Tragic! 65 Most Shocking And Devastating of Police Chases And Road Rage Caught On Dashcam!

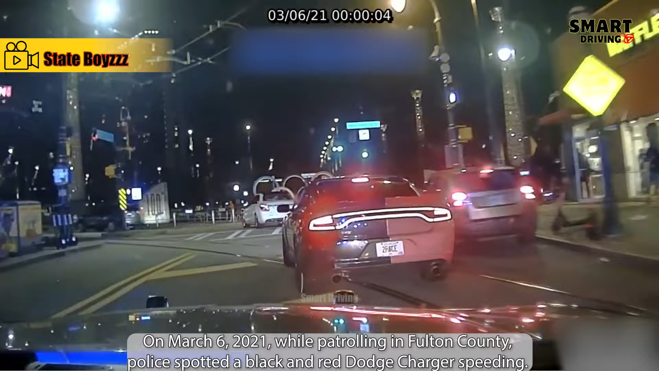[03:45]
police spotted a black and red Dodge Charger speeding.
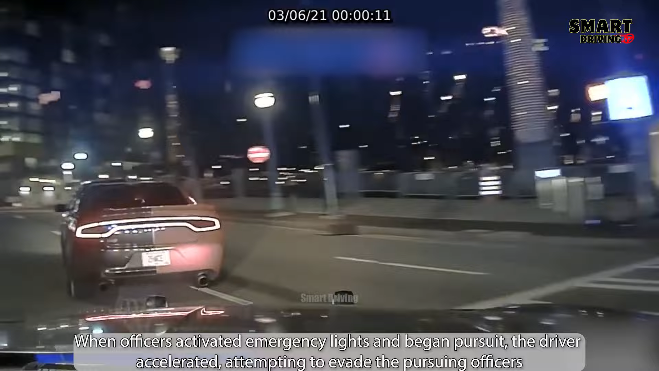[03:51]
When officers activated emergency lights and began pursuit, the driver accelerated, attempting to evade the pursuing officers.
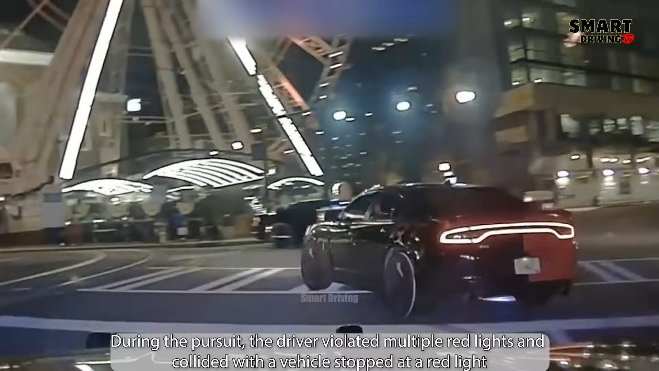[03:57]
During the pursuit, the driver violated multiple red lights and collided with a vehicle stopped at a red light
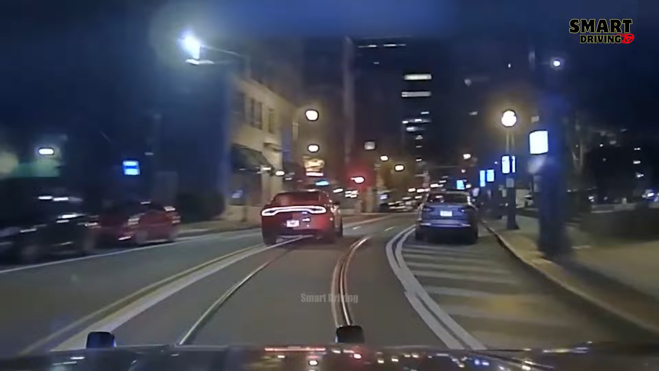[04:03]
after attempting to make a left turn and losing control, nearly hitting three pedestrians.
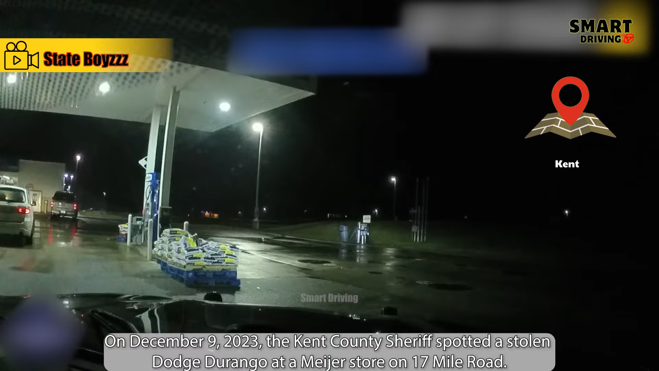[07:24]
On December 9th, 2023, the Kent County Sheriff spotted a stolen Dodge Durango at a Meijer store on 17 Mile Road.
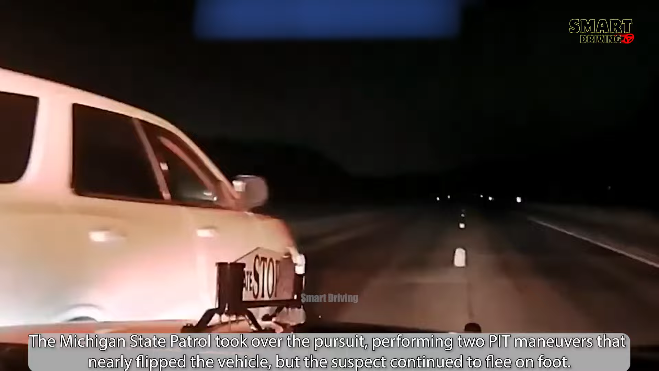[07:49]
The Michigan State Patrol took over the pursuit, performing two PIT maneuvers that nearly flipped the vehicle, but the suspect continued to flee on foot.
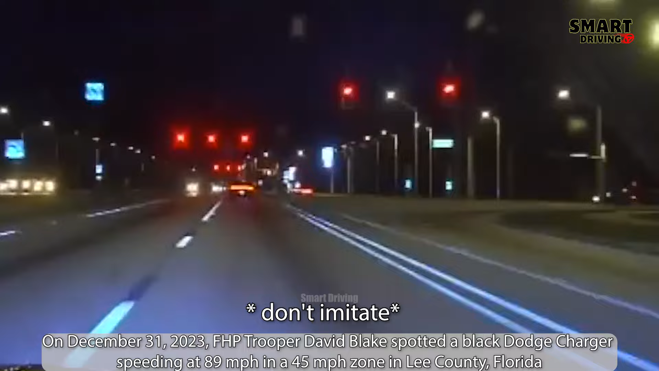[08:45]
On December 31st, 2023, FHP Trooper David Blake spotted a black Dodge Charger speeding at 89 miles per hour in a 45 miles per hour zone in Lee County, Florida.
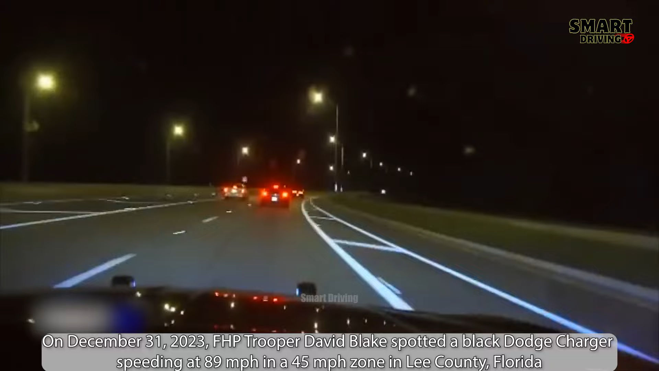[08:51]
When Trooper Blake attempted to stop the vehicle, the driver, Edward,
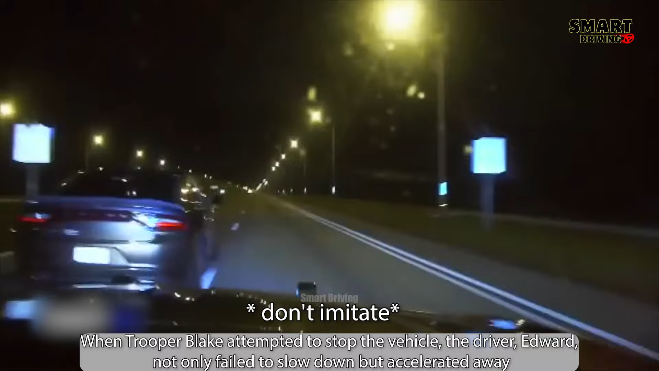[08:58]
not only failed to slow down, but accelerated away, running a red light and driving in the wrong direction at approximately 120 miles per hour.
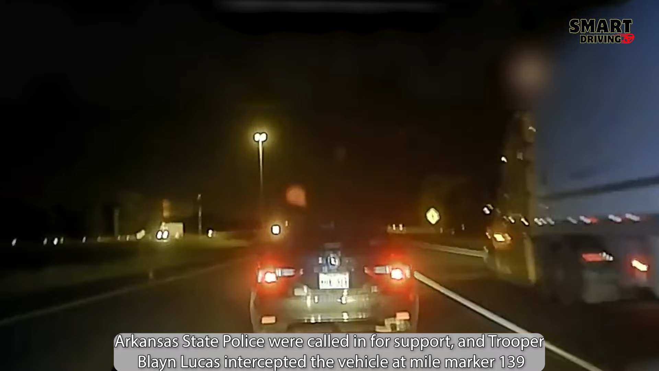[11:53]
Arkansas State Police were called in for support, and Trooper Blaine Lucas intercepted the vehicle at mile marker 139 by executing a tactical vehicle intervention, TVI, causing the suspect's car to crash into a concrete barrier and stop.
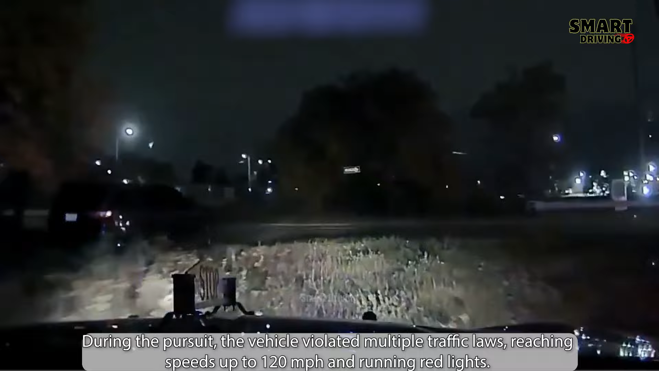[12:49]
During the pursuit, the vehicle violated multiple traffic laws, reaching speeds up to 120 miles per hour and running red lights.
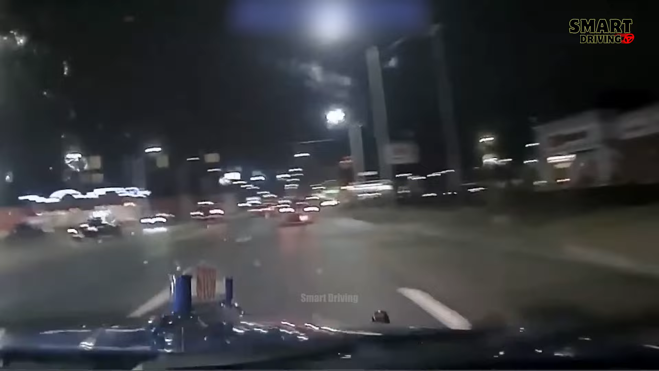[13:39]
After the Durango crashed into an abandoned building, the driver fled,
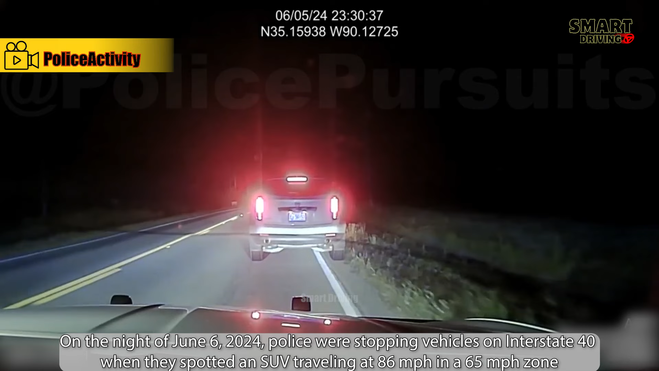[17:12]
On the night of June 6th, 2024, police were stopping vehicles on Interstate 40 when they spotted an SUV traveling at 86 miles per hour in a 65 miles per hour zone. When police signaled the driver to stop, the driver, Alex Wilson, failed to comply and fled. During the pursuit, the SUV was driven recklessly, and the driver discarded a bag containing illegal substances from the vehicle.
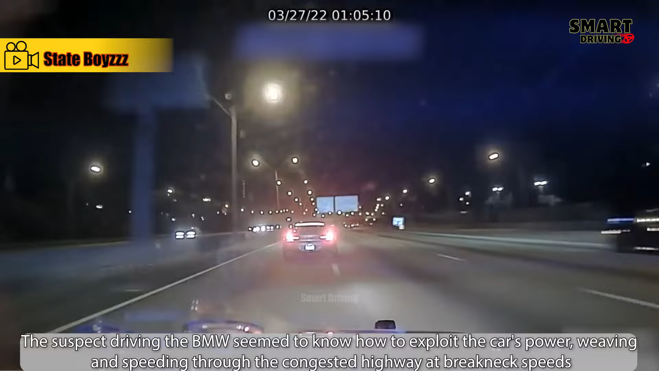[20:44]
The suspect driving the BMW seemed to know how to exploit the car's power, weaving and speeding through the congested highway at breakneck speeds. While GSP units struggled to keep up, the vehicle flew deep into Atlanta in a dangerous and dramatic chase. The pursuit began when police spotted the BMW 6 Series, exceeding an astonishing speed of 108 miles per hour in a 65 miles per hour zone.
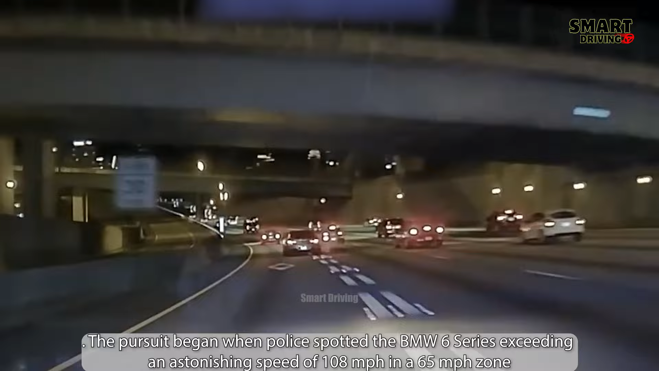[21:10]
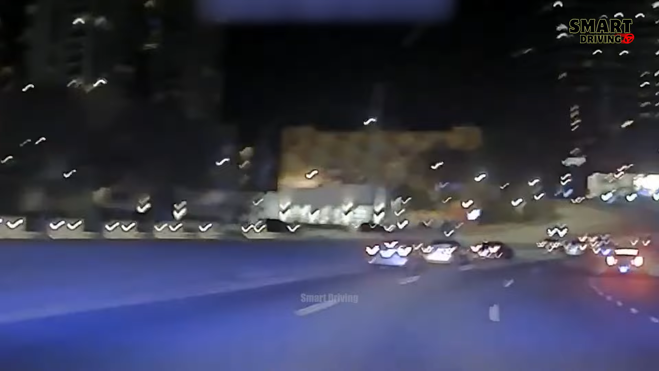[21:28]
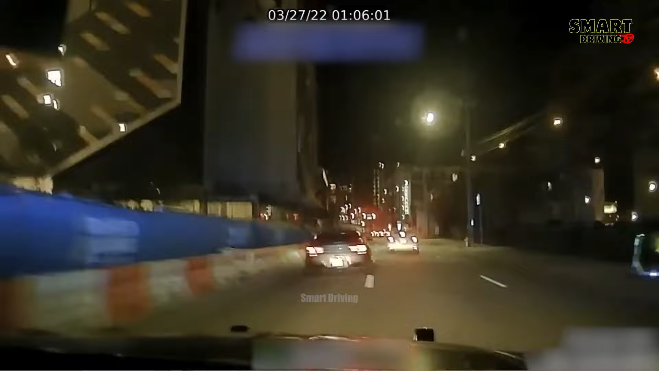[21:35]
Despite signals to pull over, the suspect recklessly fled,
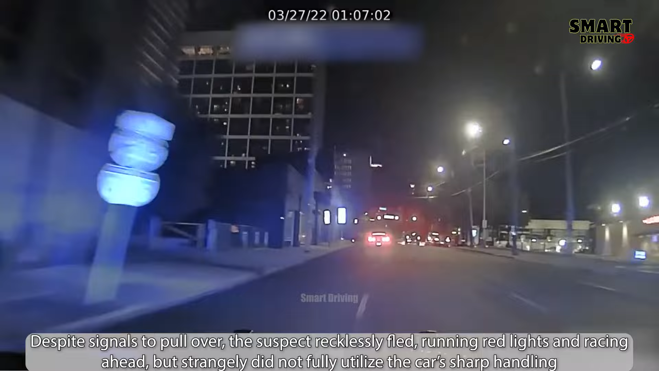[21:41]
running red lights and racing ahead, but strangely did not fully utilize the car's sharp handling.